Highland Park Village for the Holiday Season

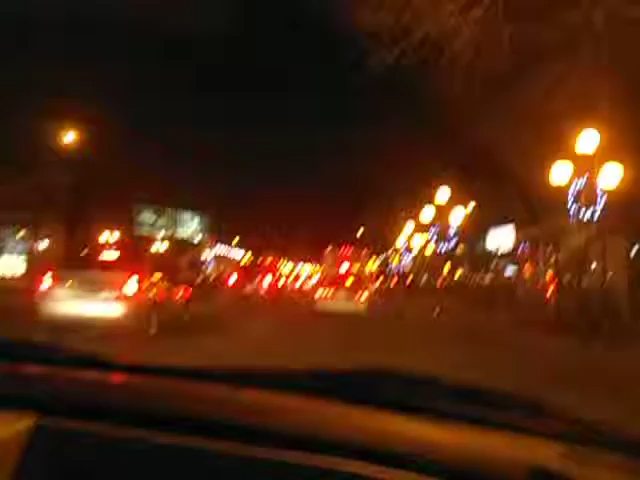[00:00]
Oh, I don't know. Can we get through? I don't know. No, there's too many turns going through there.
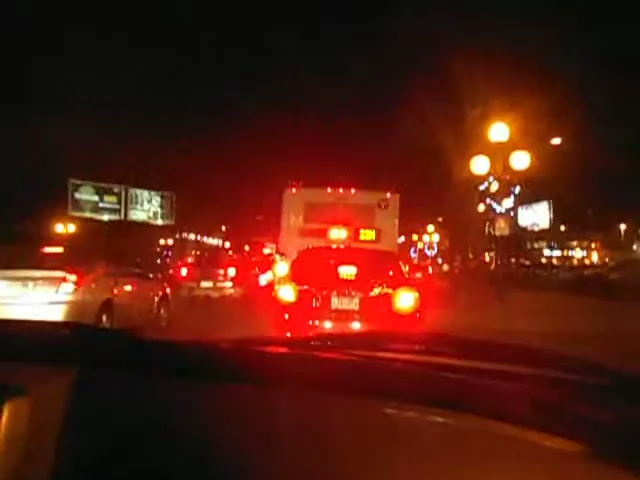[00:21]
Plus the light just changed. Right. That's 1344. Are you taking pictures of the bus? No. Can't really take pictures with the bus at this time, so I'm only filming. But not technically out of the bus, but just the Christmas decorations. Decorations.